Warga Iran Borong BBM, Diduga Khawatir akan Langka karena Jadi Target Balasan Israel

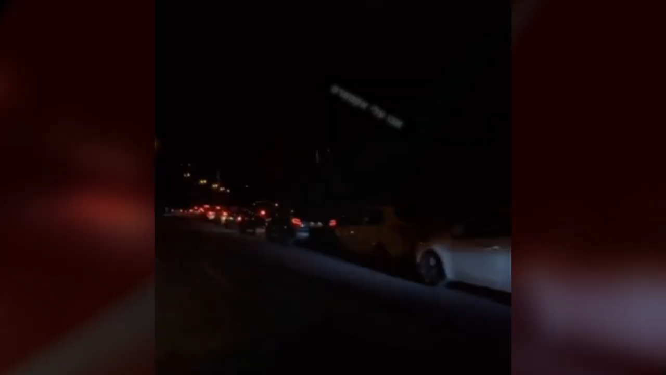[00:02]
Ribuan kendaraan ciptakan antrian mengular menuju sejumlah pusat pengisian bahan bakar di Teheran, Iran, menyusul serangan besar-besaran yang dilakukan oleh Iran kepada Israel,